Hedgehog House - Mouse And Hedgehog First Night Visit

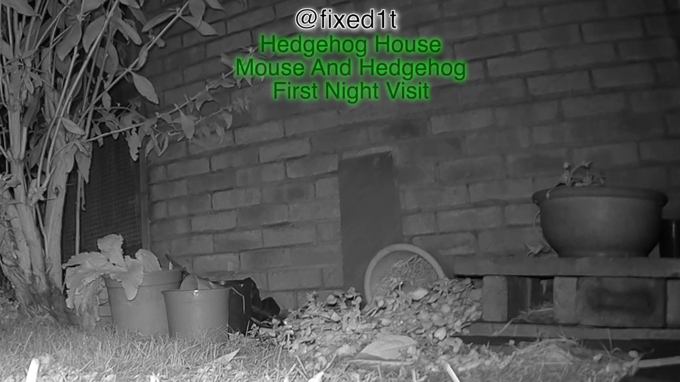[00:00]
Hi there this is FixedIt. I've finished building my hedgehog house and as it's turned dark lo and behold I have a visitor. Now if you remember from the video when I was building the hedgehog house we managed to scare away a small mouse and
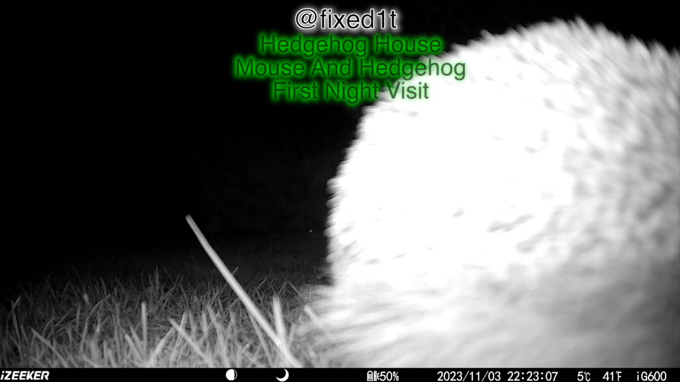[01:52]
and then he comes over and sticks his face into the camera quick look around and then he's off around the rest of the garden so I'm going to be monitoring the hedgehog house for the hedgehog or more than one hedgehog and for the mouse and see what they're up to there may well be other animals and creatures as well